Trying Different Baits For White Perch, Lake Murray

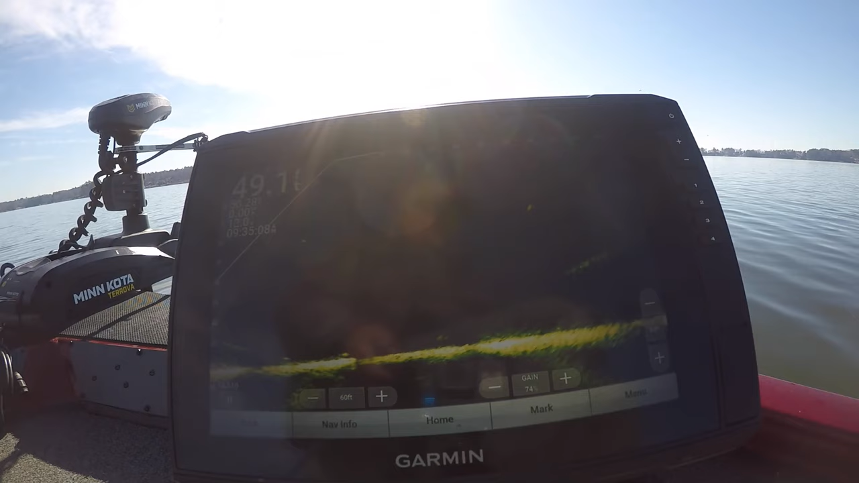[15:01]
Yeah, boy, he thumped it. Hey, day he thumped it.
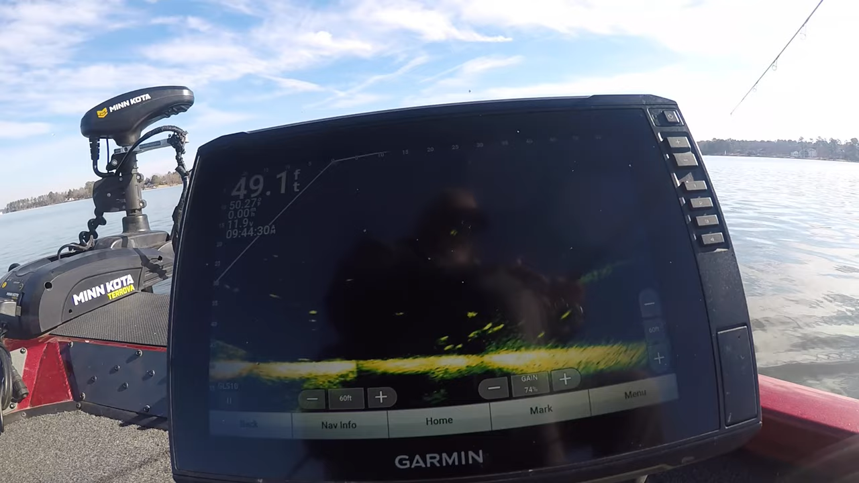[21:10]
On screen: depth 49.1 ft
We got them all up on us. They ought to kill it when it gets down, I tell you. He bumped it.
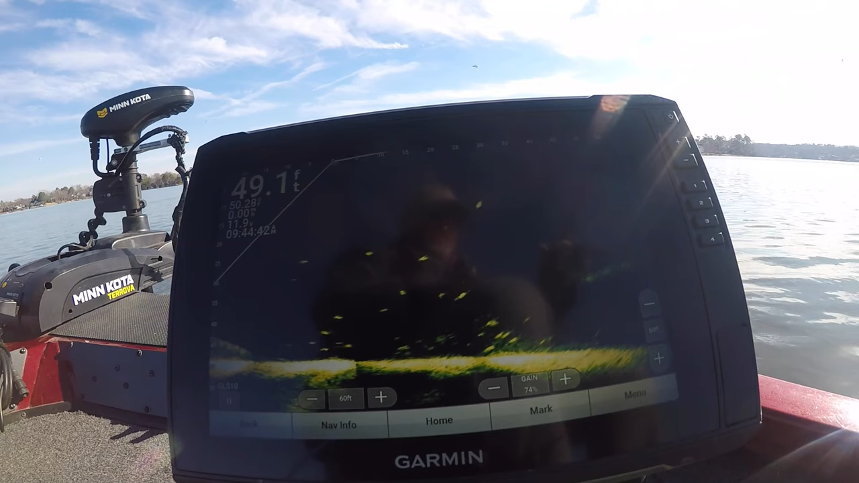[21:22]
It's funny they ain't hitting it on the fall. I would have thought they'd hit this plug on the fall.
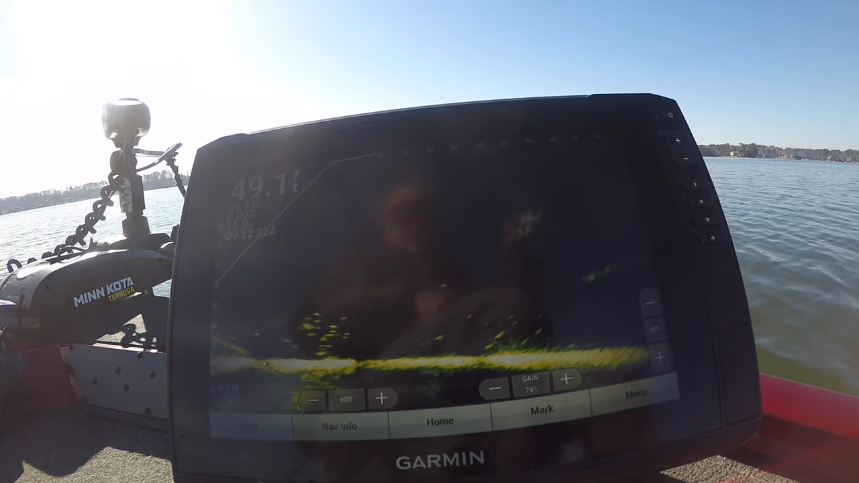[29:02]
I mean, they running after it, they ain't really hitting it. They really don't want it. They missed him.
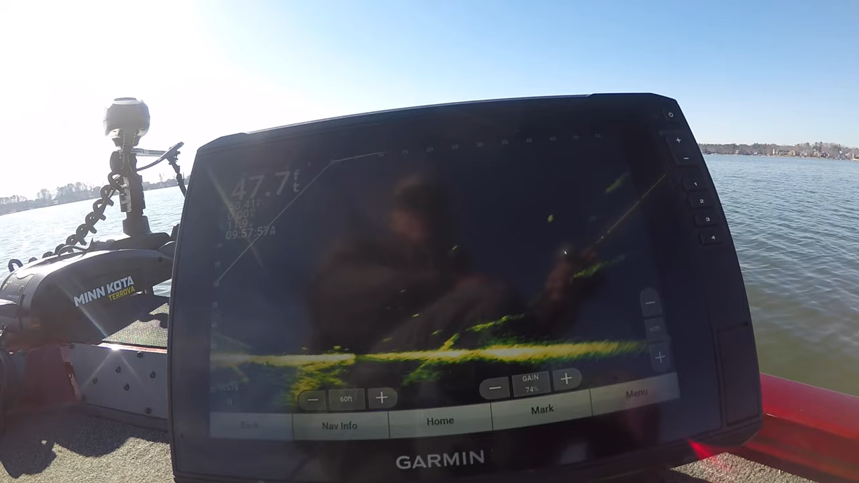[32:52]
I caught a couple on that jig, and then they quit. Now they ain't even looking at this thing. It's going to be fun to see if they going to hit that Gulp alive when I put it back on the...
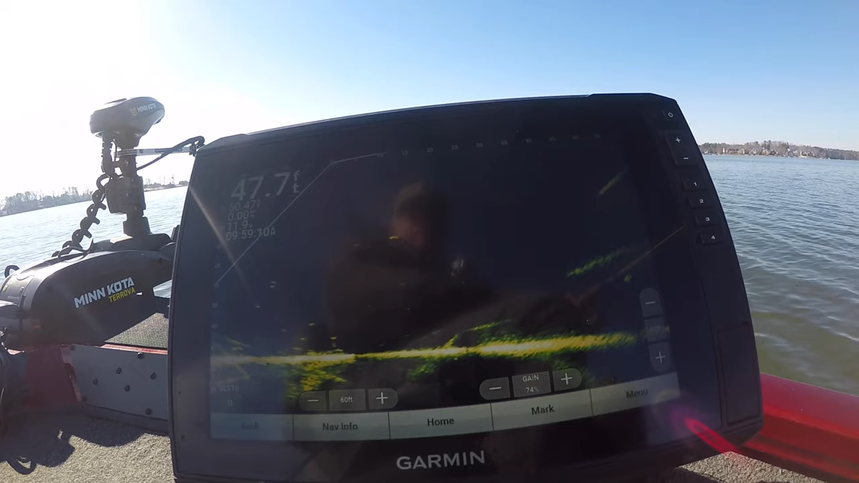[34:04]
They don't want it, though. They're looking at it. They'll take it ever so often, but they really don't want it.
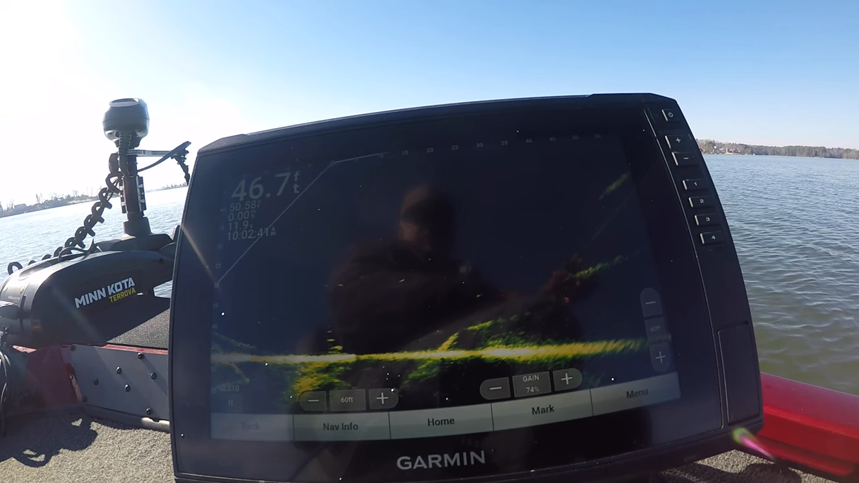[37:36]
Coming up to hit it. He hit it. I think he come by the gulp to hit that pink jig. What I believe he did.
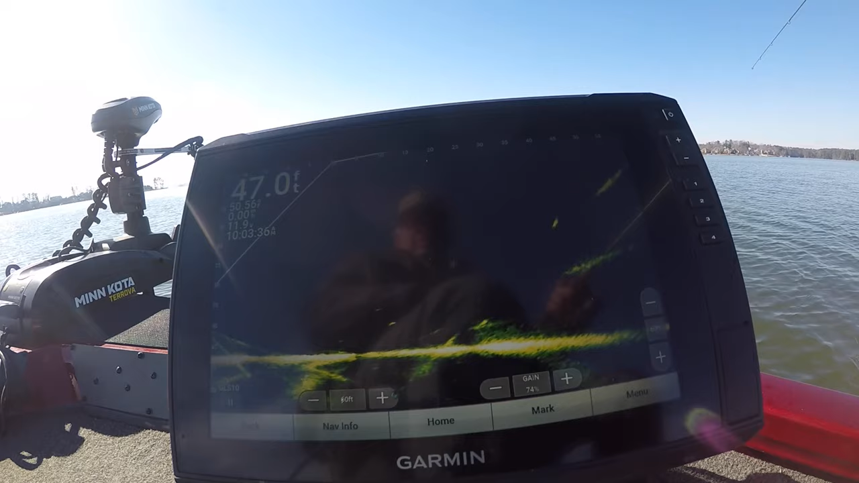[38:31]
Ooh, I missed him. Hey, looking at it.
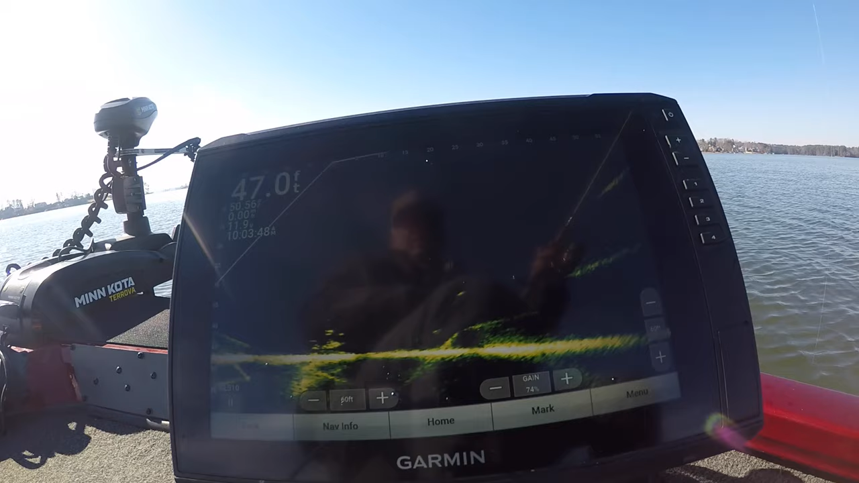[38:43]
Hey, miss him again. They're all on it.
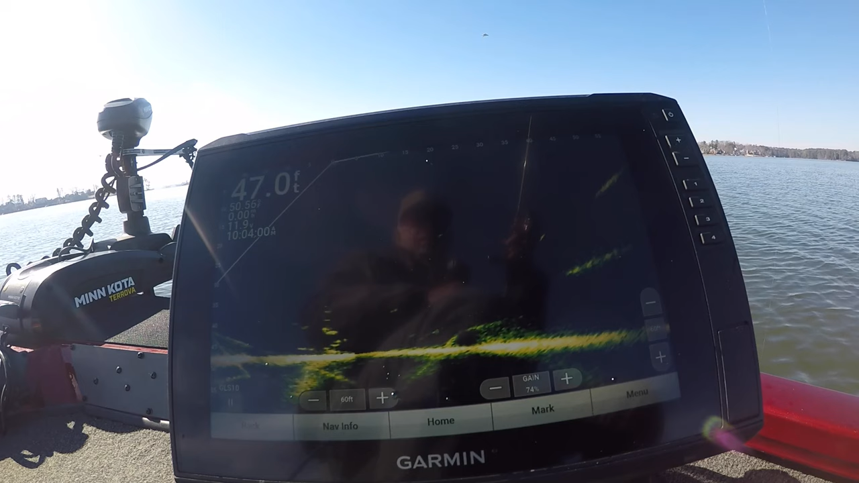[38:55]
They really ain't eating it up. They there, but they ain't eating it up.
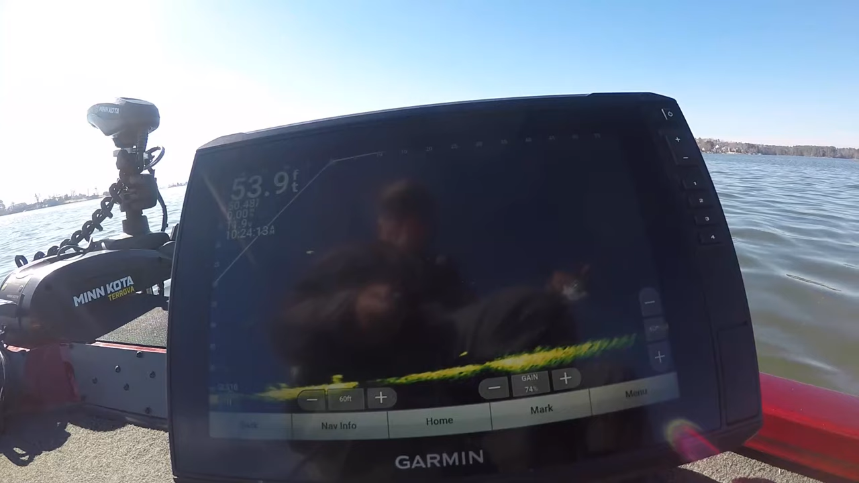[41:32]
They fish in there, they just ain't biting. There you finally got nothing to bite. Now we finally got another fish.